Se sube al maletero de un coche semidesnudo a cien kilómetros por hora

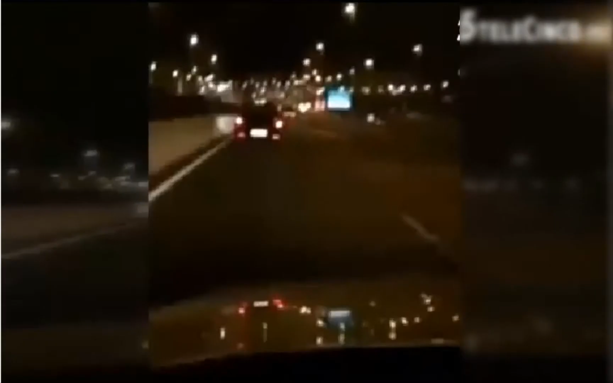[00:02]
Madrugada de un día cualquiera entre semana. Recorremos un tramo de autovía a su paso por Marbella, zona de San Pedro Alcántara. El autor de este vídeo se encuentra con esto. Estos son los gueris o cosas, vamos. No está confirmado, pero todo apunta a que son extranjeros y la imprudencia que están cometiendo... A 100 por hora, y seré tú como van.